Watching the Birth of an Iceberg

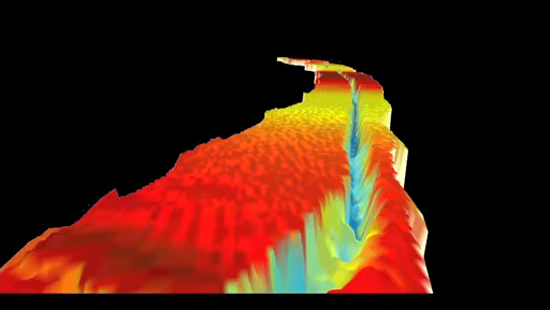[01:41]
At the moment the crack is about 80 meters wide but if the crack continues to propagate it's about an iceberg that has an area of about 800 square kilometer that eventually will break off from the Pine Island Glacier.